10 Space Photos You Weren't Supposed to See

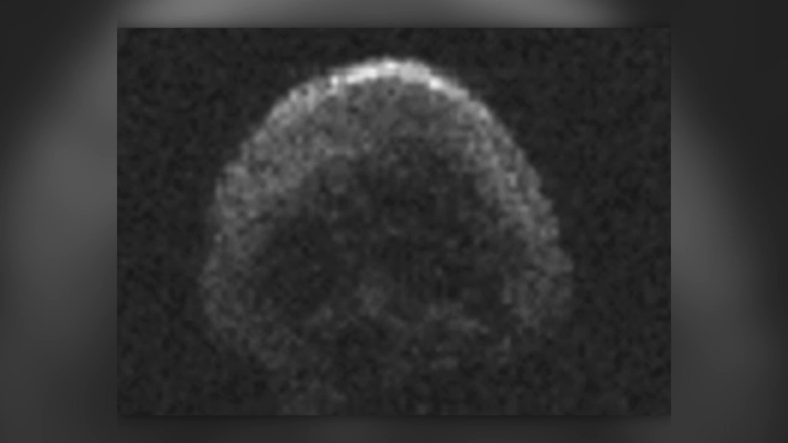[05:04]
On Halloween 2015, this disturbing object flew through space and passed right next to Earth.